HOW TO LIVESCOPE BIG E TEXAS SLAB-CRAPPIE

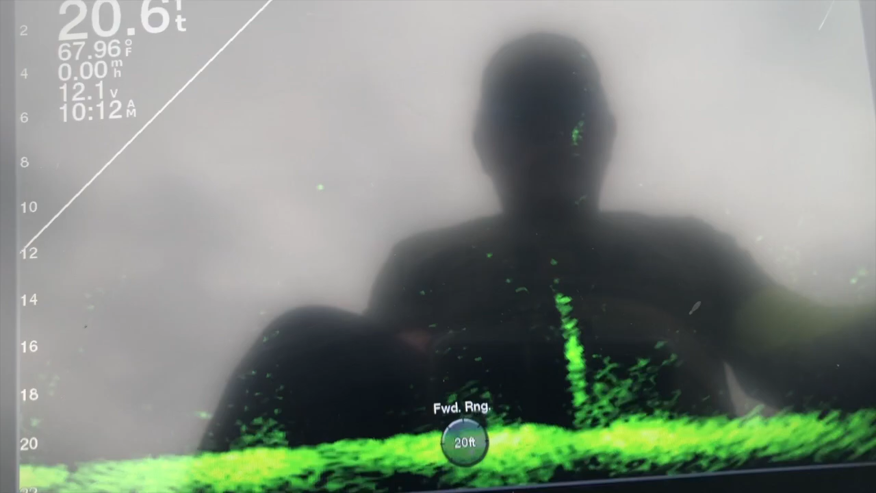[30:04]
On screen: depth 20.6 ft, water 67.96°F
I'm having a rough time getting on him here.
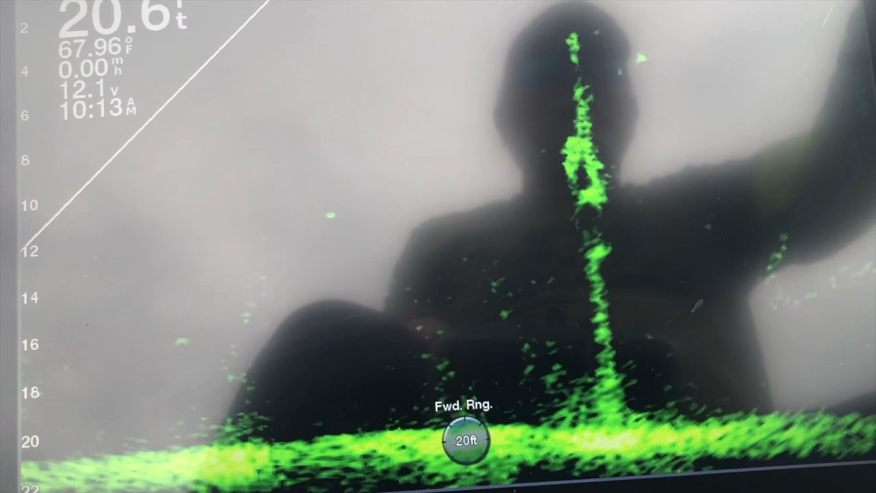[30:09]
On screen: water 67.96°F, speed 0.00 mph
I'm trying to get it lined up for the camera. Thank you.
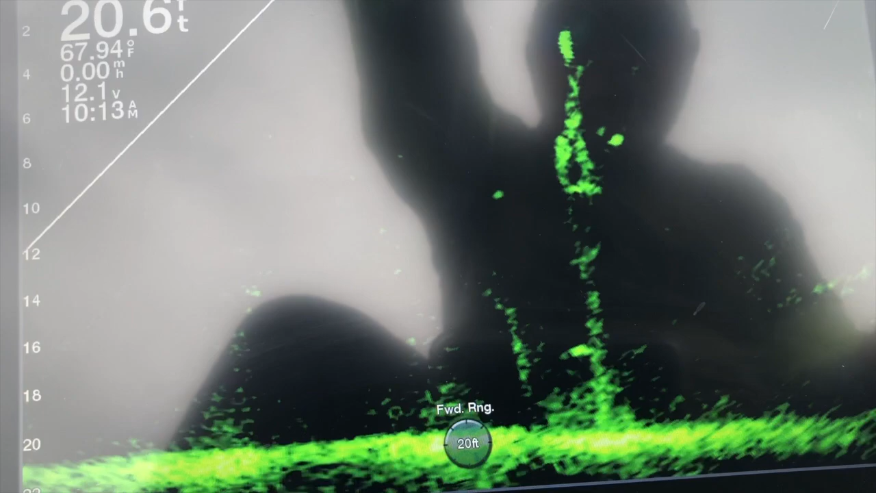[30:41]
On screen: depth 20.6 ft, water 67.94°F
Come on, fish. I can't stretch out anymore.
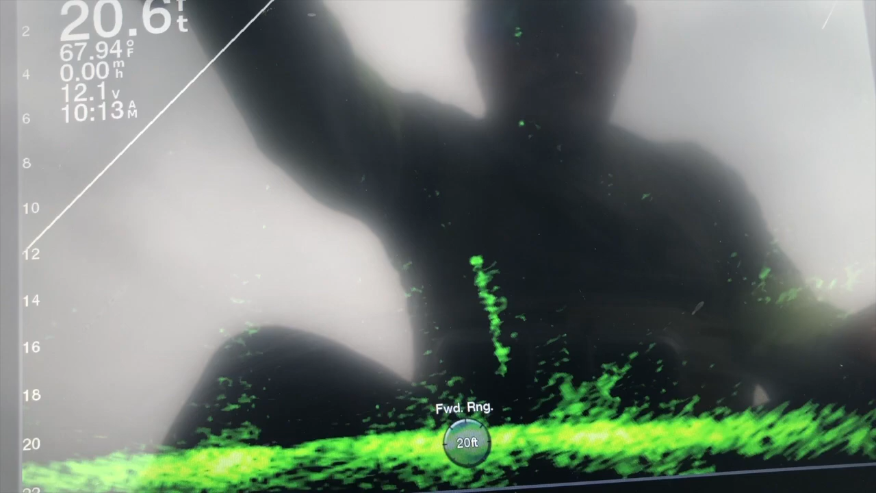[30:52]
On screen: water 67.94°F, speed 0.00 mph
Trying to keep him in view. Now I've lost my jig.
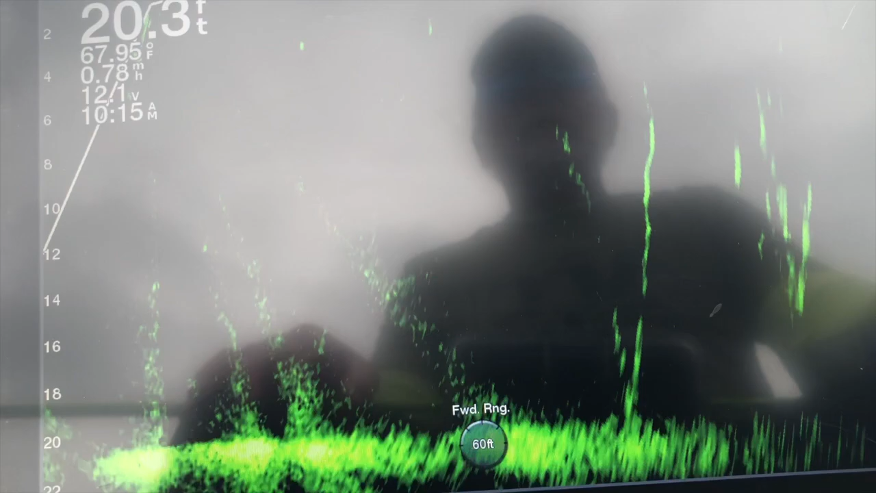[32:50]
On screen: depth 20.3 ft, water 67.95°F, speed 0.78 mph
And just take your time. Speed will come. Fish with this thing, but I still get squirrels around.
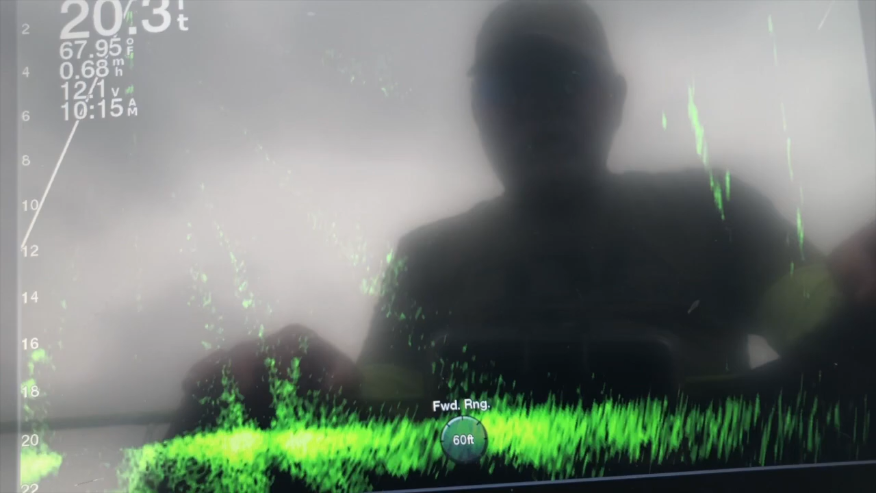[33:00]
I see how hard I had to work with that fish. But you know, factor in the wind and boat moving around and trying to keep everything on screen.
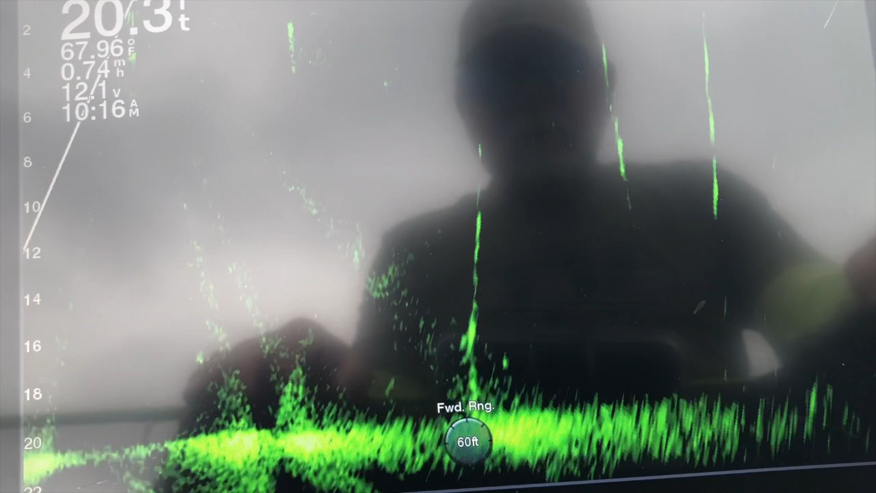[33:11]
On screen: water 67.96°F, speed 0.74 mph
A lot of times, I just, you know, if I'm just fishing, I know the vicinity of the fish. I'll just drop down in there and wait for the thump.
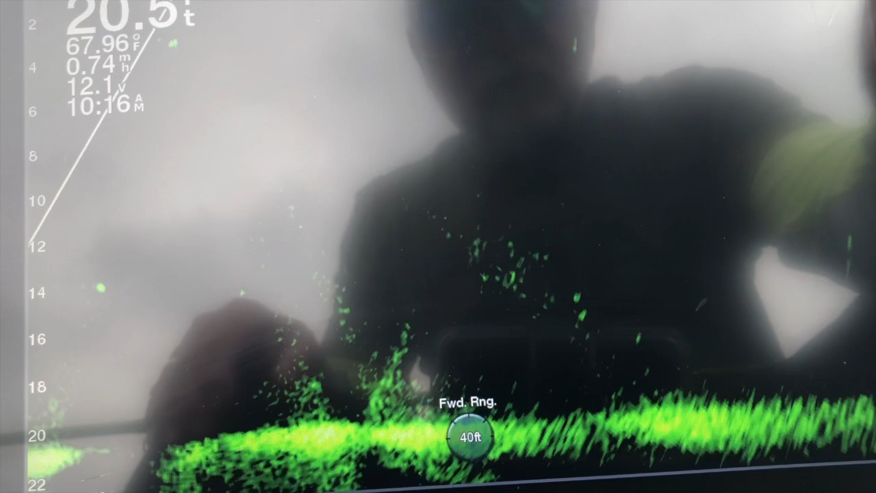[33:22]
On screen: water 67.96°F
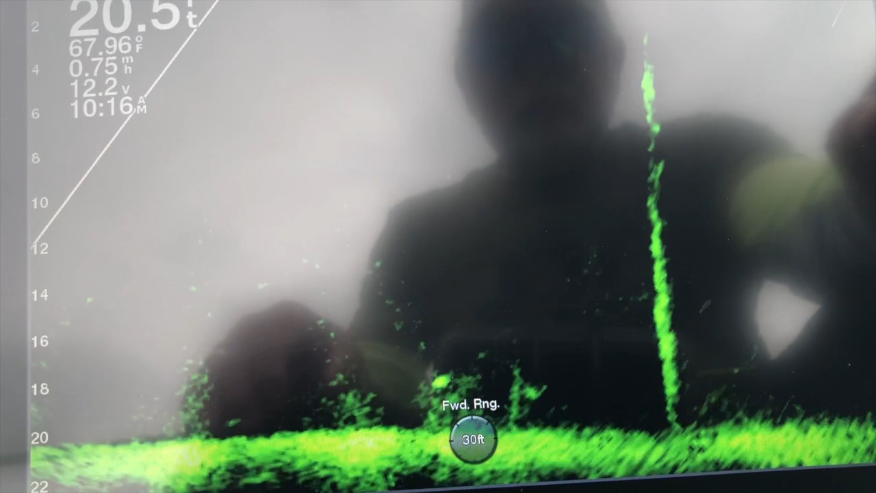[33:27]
On screen: water 67.96°F, speed 0.75 mph
I'd seen some more. So I'm letting it drift back.
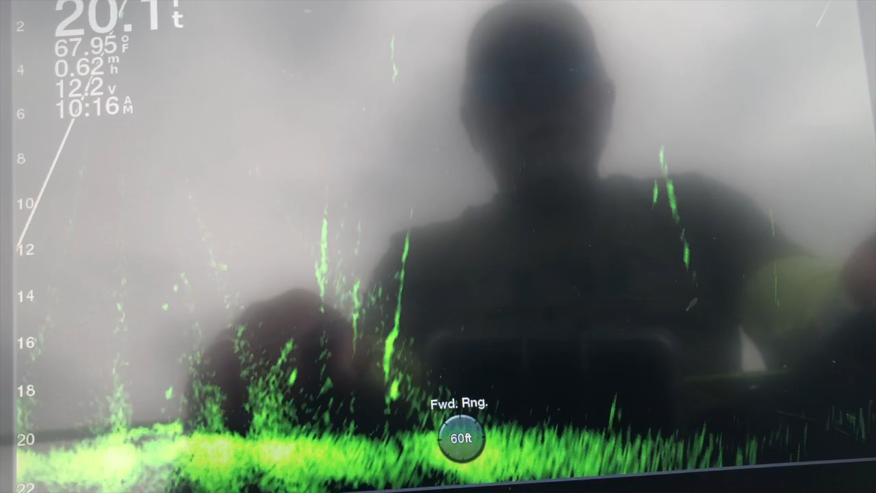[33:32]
On screen: water 67.95°F
This is only 6 foot deep.
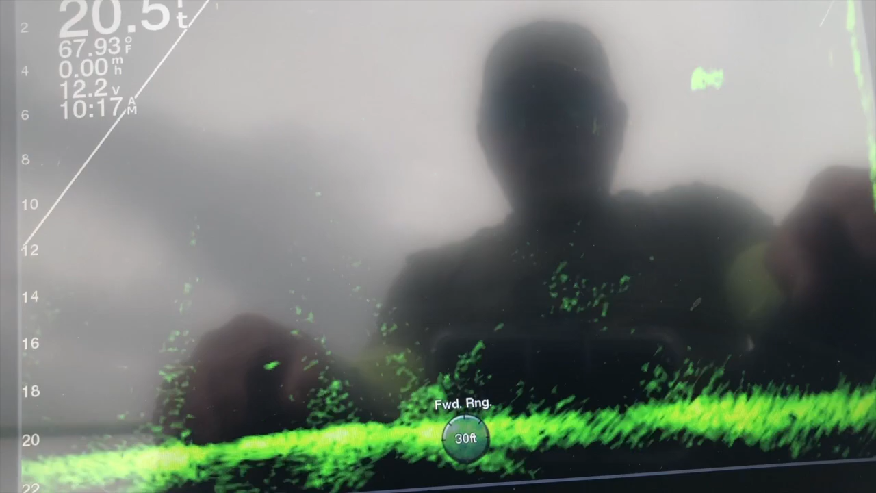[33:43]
On screen: water 67.93°F
I can't really tell. I don't know. Sometimes these fish fool me. Can't tell if he's
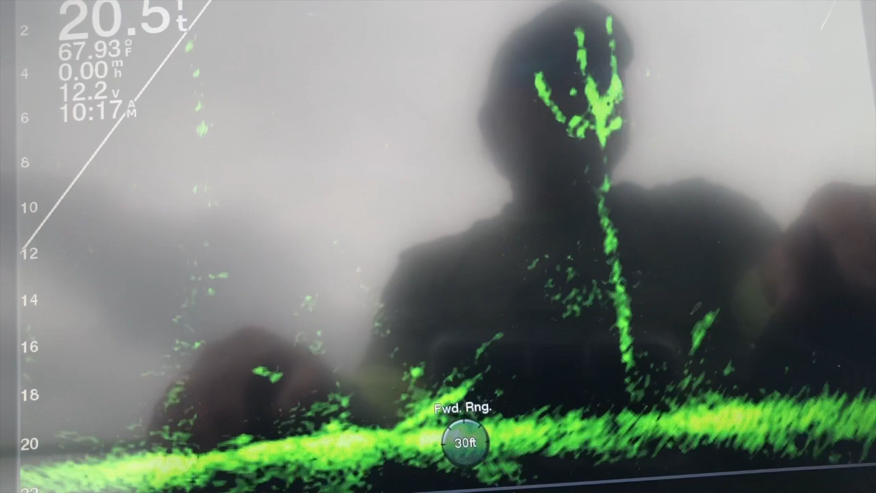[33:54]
On screen: depth 20.5 ft, water 67.93°F
a big fish. I see one good one in there. Right here.
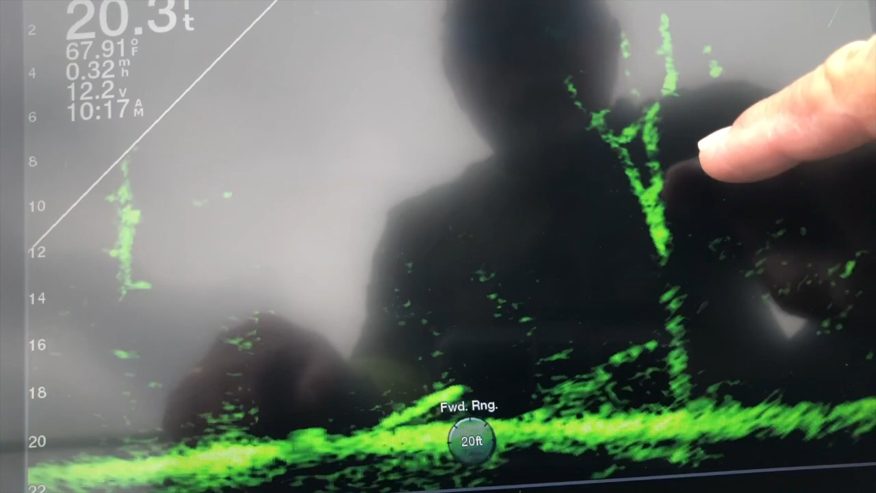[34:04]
On screen: water 67.91°F, speed 0.32 mph
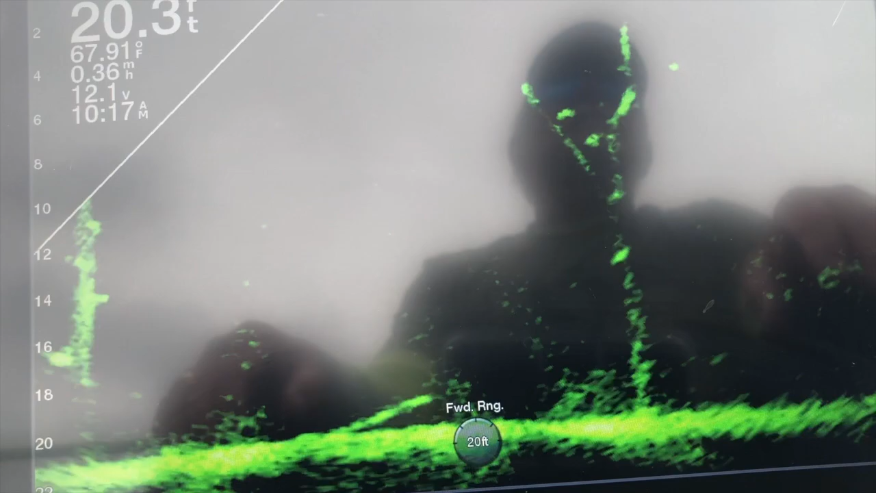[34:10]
On screen: depth 20.3 ft, water 67.91°F, speed 0.36 mph
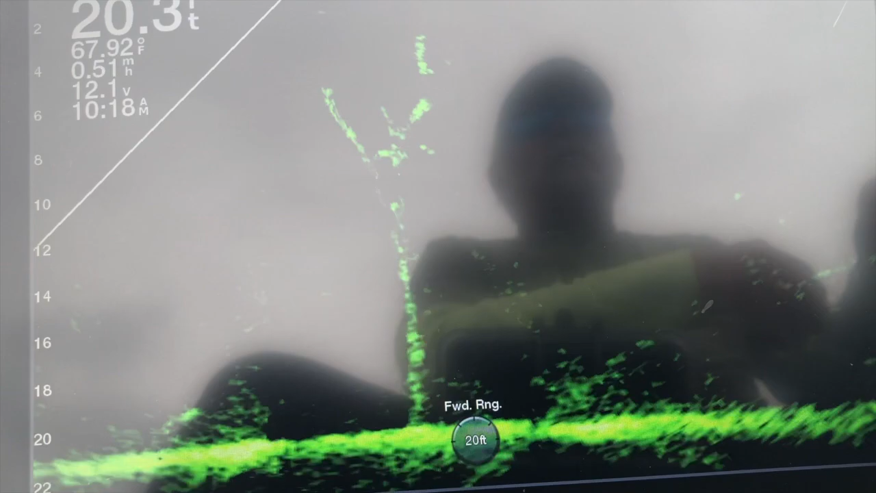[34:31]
On screen: water 67.92°F
See, he was 8 feet away. Now the wind moved around and I'm on top of it. Let's see what this is all about. He ought to hit pretty quick.
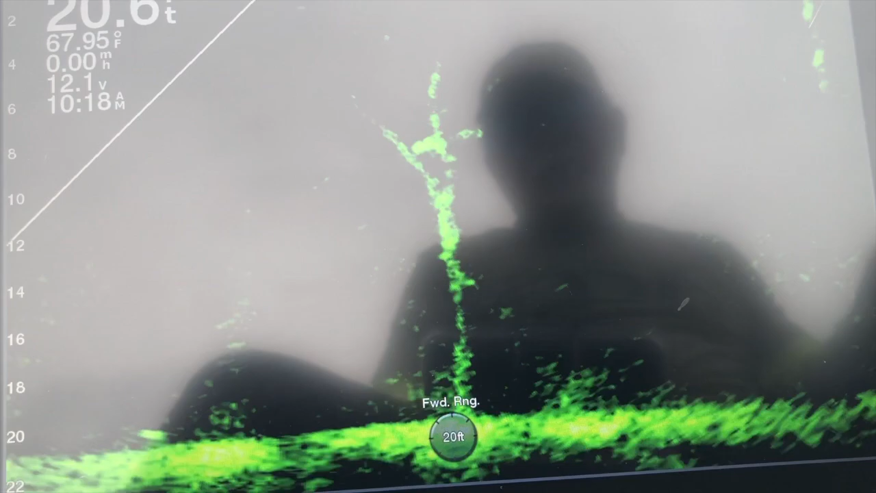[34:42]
On screen: water 67.95°F
Find my jig. Oh man, that's a good fish.
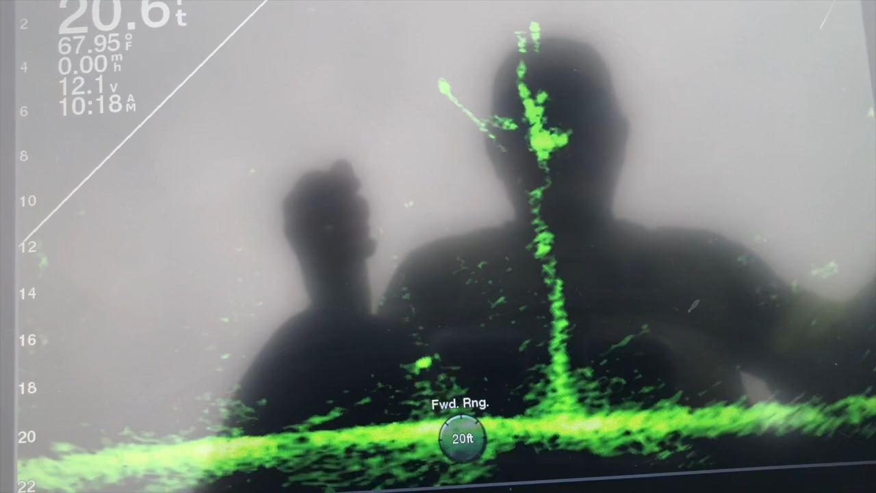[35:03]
On screen: water 67.95°F
He just barely licked on it. Try him again. Try that one down there.